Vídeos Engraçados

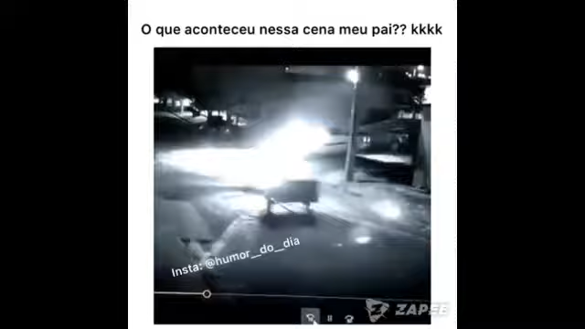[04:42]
Inacreditável. Esse... Morreu ninguém, não, né? Não, esse cara da carretinha nasceu de novo, né, irmão? Nasceu. Jesus.